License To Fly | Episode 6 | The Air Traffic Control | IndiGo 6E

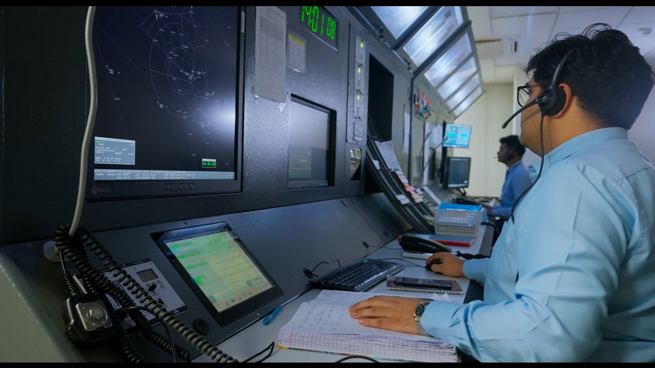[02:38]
we observe the traffic situation for some time, and then we take over fresh or from the previous controller in live conditions.
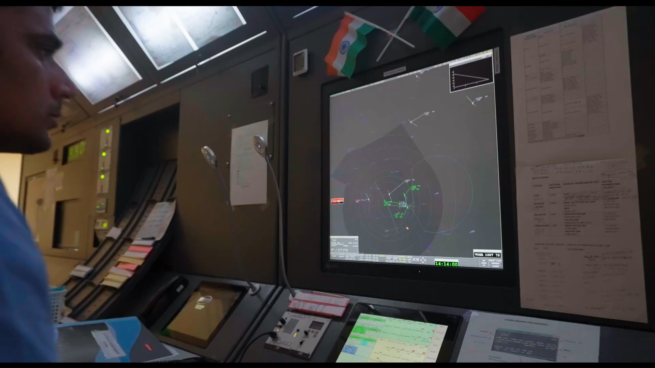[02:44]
Okay, and what instruments do you use for various functions? Well, mostly VHF to communicate and nowadays automation and radar in a very big way.